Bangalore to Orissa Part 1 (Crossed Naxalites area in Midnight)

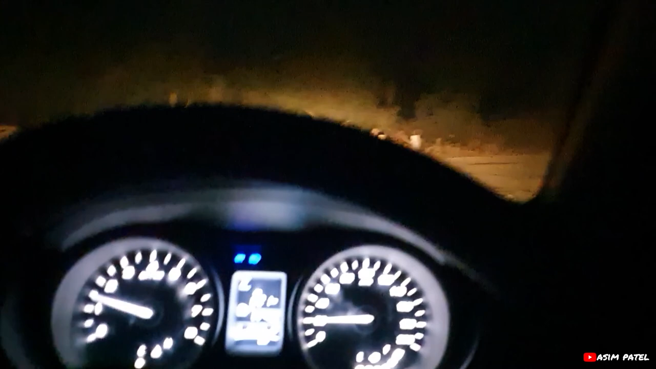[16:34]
लाइट फाइट तो नहीं ना. अच्छा तो ये देखो हम लोग अभी हैं डीप फॉरेस्ट में और एक घाट रोड है ऑलमोस्ट 30 किलोमीटर ऐसे ही है.
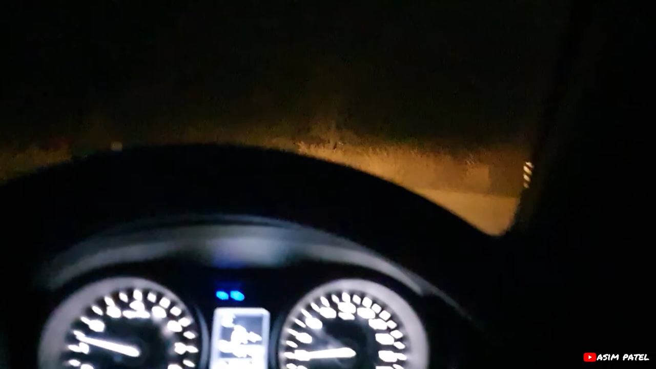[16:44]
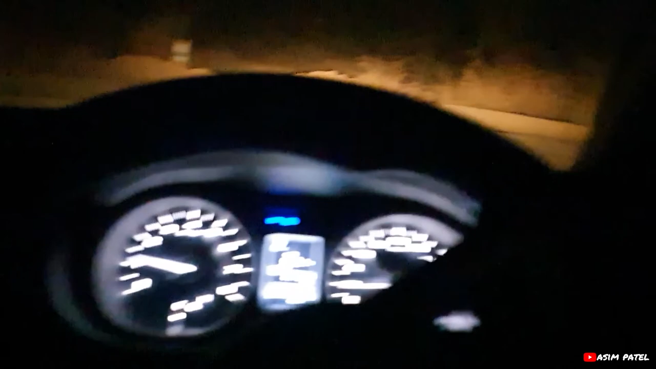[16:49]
कोई भी गाड़ी नहीं, पूरा सुनसान है यहाँ पे.